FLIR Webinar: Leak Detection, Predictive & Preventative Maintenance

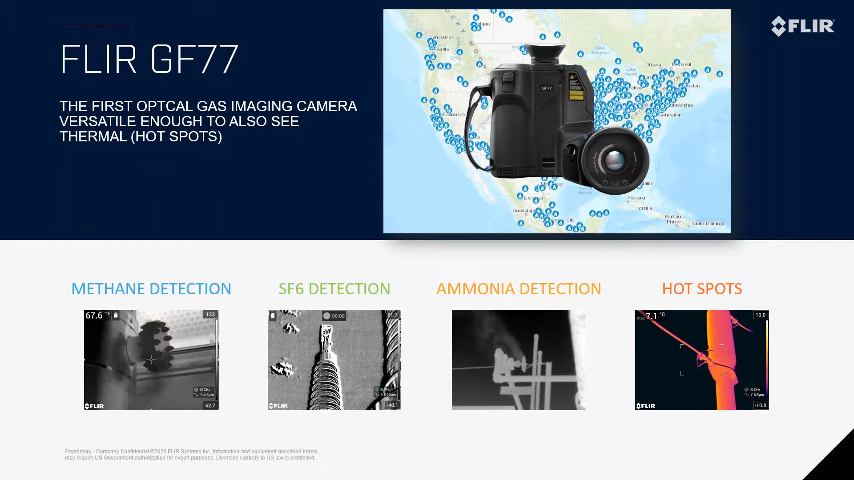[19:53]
Each one of these plants, each one of these facilities is going to be using multiple of these different gases, or, you know, heat detection hotspots that this camera is valid for. So we'll dig in just briefly into how does the optical gas imaging work, right?
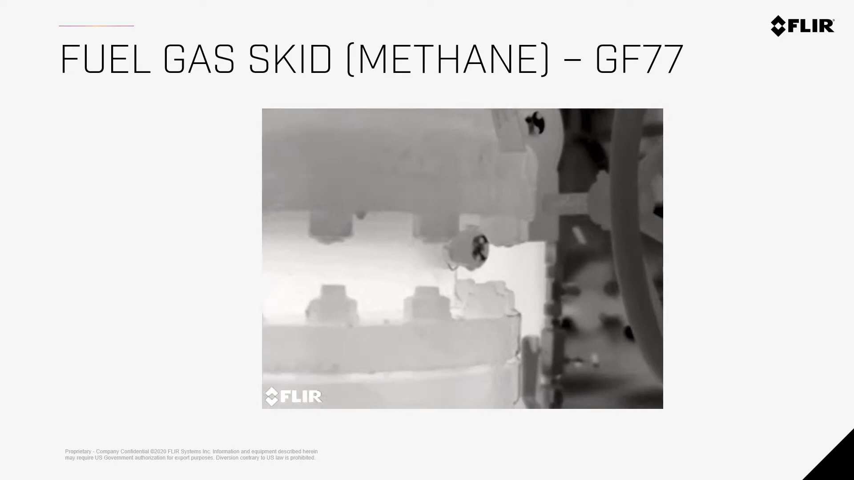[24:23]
You'll see that the camera, we got different modes that you can switch this mode into or switch this camera into to give you different images. But again, so what we're looking at here is a fuel gasket with a methane leak at a power plant. Now, maybe some of you guys are on a power plant today, or you've worked in power plants, or you've done surveys in the past. One of the questions is, don't we already solve for methane leaks with mercaptan? The short answer is yes. Mercaptan, it gives that gas that smell. That bad smell kind of sounds or smells like rotten eggs.
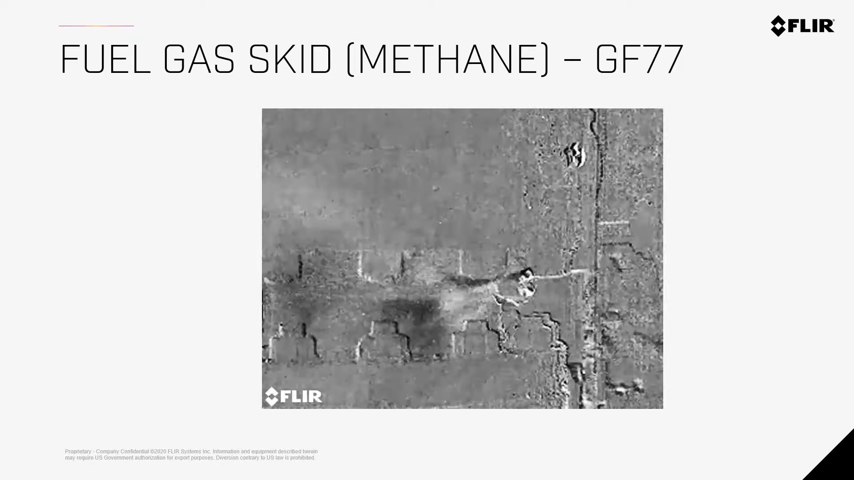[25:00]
But in most plants that have natural gas, you can really start to smell that, right when you walk onto the grounds. So, yes, we have that, but it's not going to pinpoint exactly where you're going to see it,
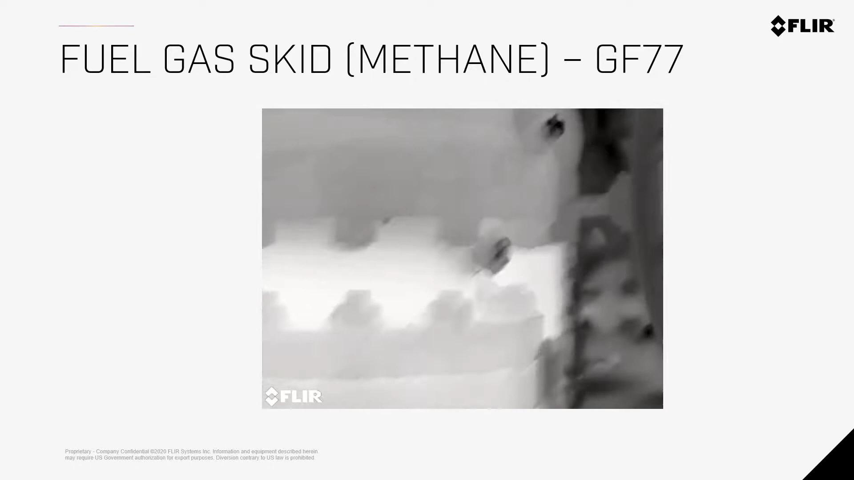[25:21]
and then you walked into your kitchen and it smelled like gas. Now that would be a new smell, right? Our kitchens hopefully are not smelling like methane gas, you know, your oven's not leaking, but and that would draw our senses and heighten our senses. But when you're in a power plant, you're not always going to get that same phenomenon.
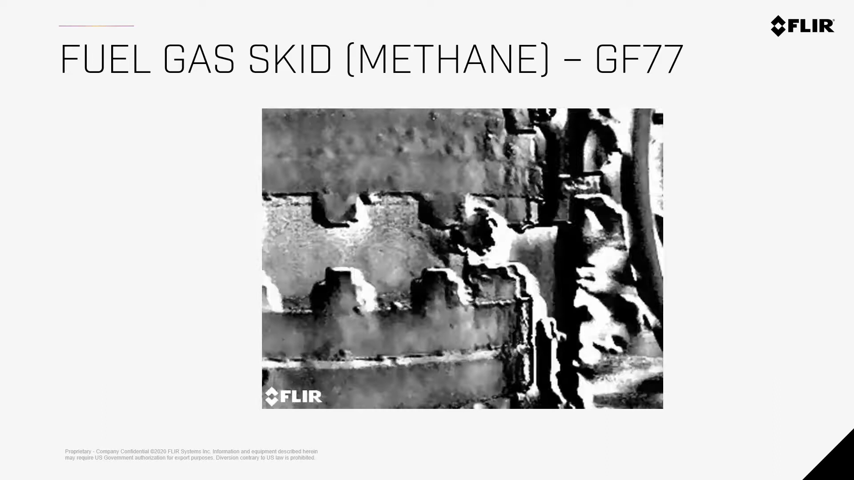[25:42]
People might smell like that right when they walk into the plant. So this camera, you know, is going to find a lot of those leaks even before you might even smell it, or even before you become aware of it.
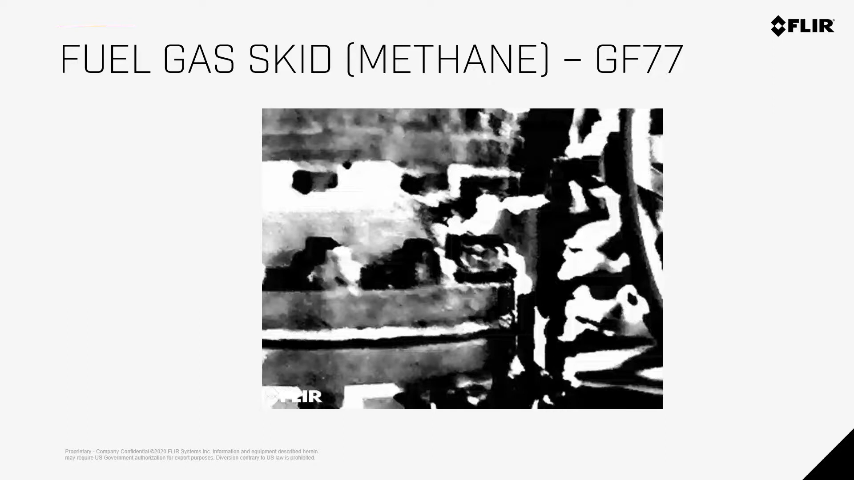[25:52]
Here's another methane leak. This is a flange. And again, you're going to see the camera go into three different modes here.
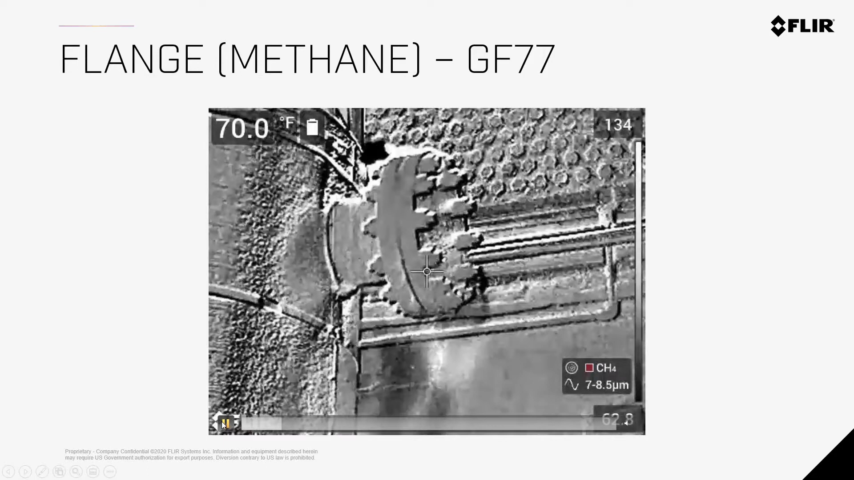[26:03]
On screen: spot 70.0°F
We're going to have our thermal image, our visual image, and then also our enhanced high sensitivity mode.
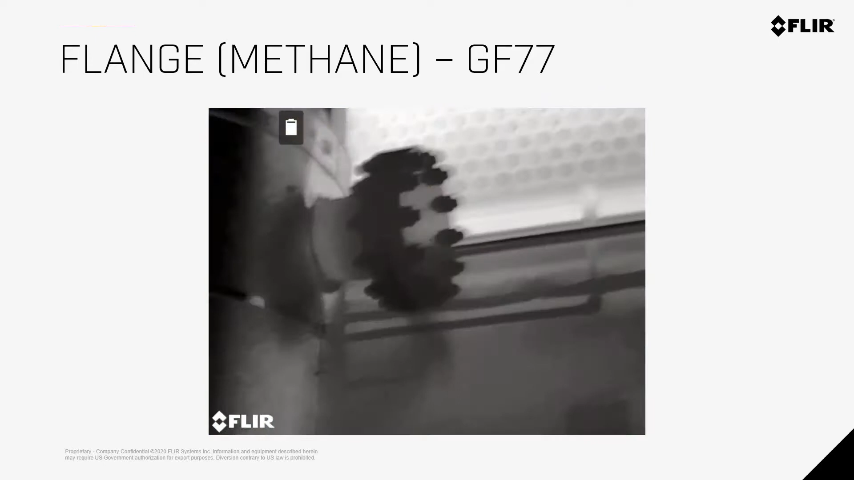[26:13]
Now, earlier in the presentation, I showed, you know, some of the different challenges or, you know,
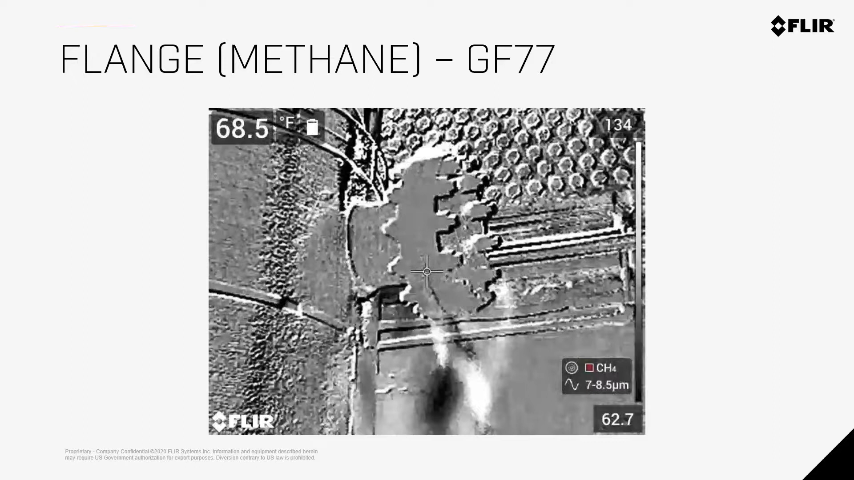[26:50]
On screen: spot 68.5°F
This is, you know, the Volvo, the safest car, right? This is finding that leak and stopping it before it becomes a problem.
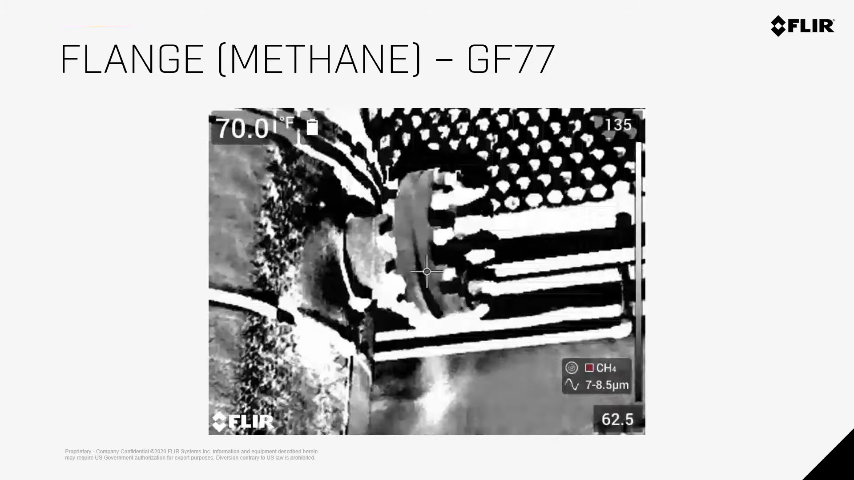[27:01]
Ryan, just so I know, are these videos coming through okay? Can you see the, you know, what looks like smoke, you know, the gas leak coming out?